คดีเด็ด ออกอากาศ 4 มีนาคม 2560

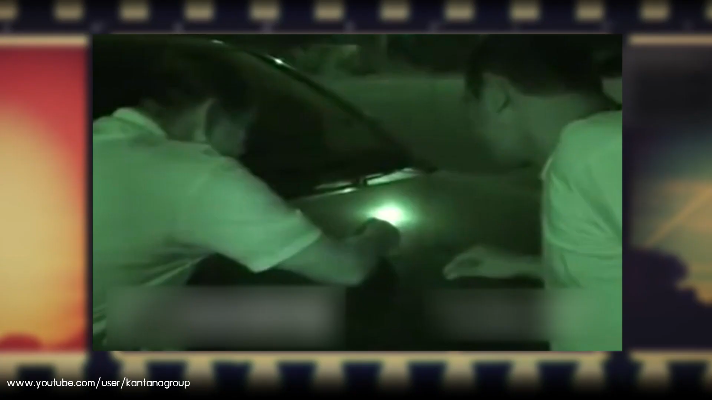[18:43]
ขอย้ำอีกที เรื่องนี้เป็นภาพจริง ไม่ได้ถ่ายทับคนเห็นในภาพก็เป็นคนจริง ๆ ไม่ใช่ตัวแสดงคุณตำรวจกำลังวางแผนลอดจับคนซื้ออย่าบ้าวางแผนเสร็จก็ตกลงกับสายเรียบ
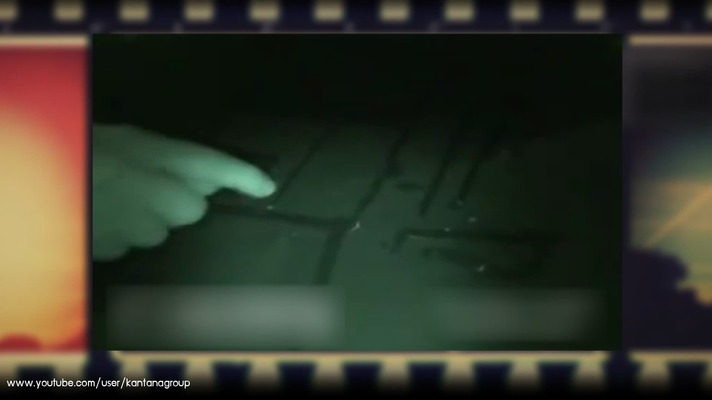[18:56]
ร้อยให้สายลอดซื้อที่ตัวไม่มีนะ ใดยาเสร็จ
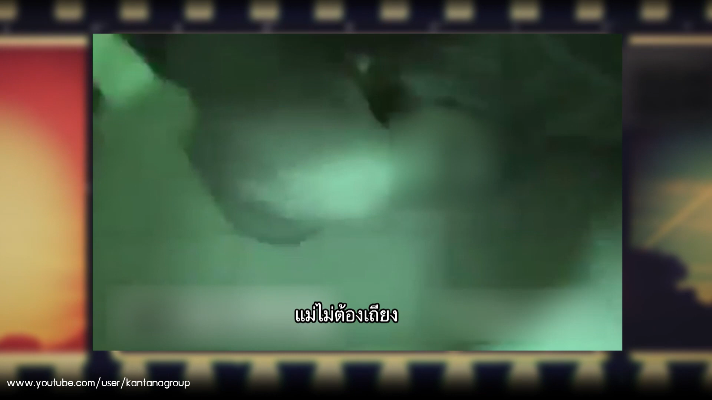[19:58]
รวางที่กanhaมันชุลมุลแม้พูตมหาก็โกลจัดดาหลูกไม่ยอมยุดไอ้หลูกของ MR.